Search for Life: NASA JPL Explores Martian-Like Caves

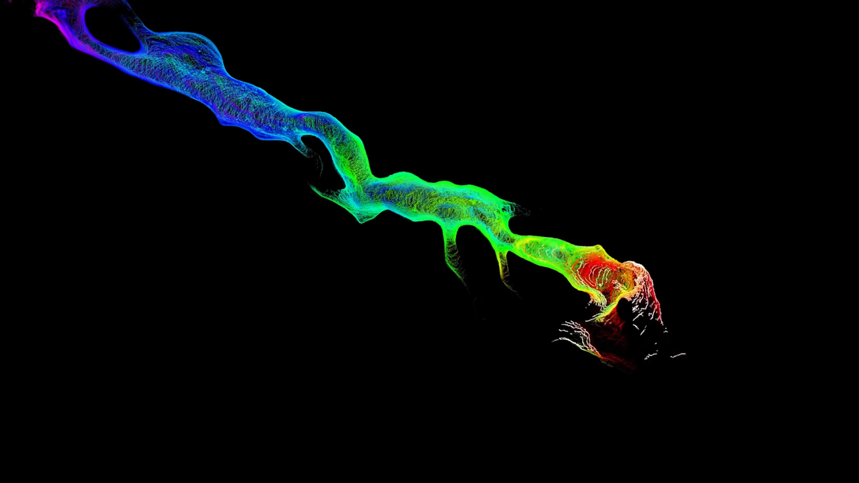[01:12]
As it does it sends back information which is a 3D map which we see on the the base station and then if it detects things that are scientifically